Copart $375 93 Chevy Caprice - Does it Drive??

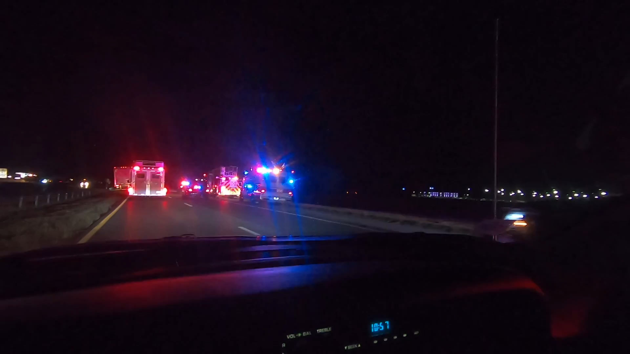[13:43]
man i don't know what's going on here but we're like two miles from where we need to be well two miles from the exit here hold this tim